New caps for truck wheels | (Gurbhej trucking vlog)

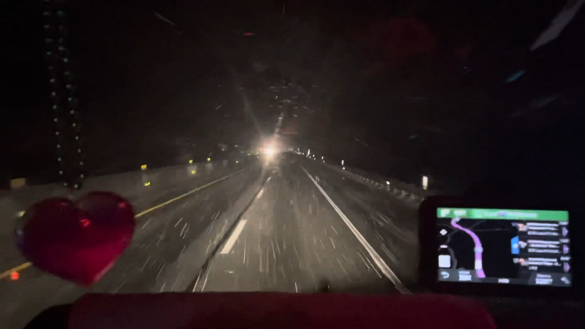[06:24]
ਸਨੋ ਪੈ ਰਹੀ ਹੈ ਜੀ। ਮੈਂ ਮੈਟਰ ਤੋਂ ਲਿਆ ਜੀ ਤੇ ਆਹ ਵੇਖੋ ਆਹ 35 ਦੀ ਸਪੀਡ ਤੇ ਮੈਂ ਥੱਲੇ ਉਤਰ ਰਿਹਾ। ਬਹੁਤ ਜ਼ਿਆਦਾ ਹਿੱਲ ਏਰੀਆ ਇਹ ਤੇ ਇੱਥੇ ਤਕਰੀਬਨ ਅਸੀਂ ਰੋਜ਼ ਵਾਂਗ ਹੀ ਆਉਂਦੇ ਹਾਂ, ਹਰ ਰੋਜ਼ ਆਈਦਾ ਜੀ।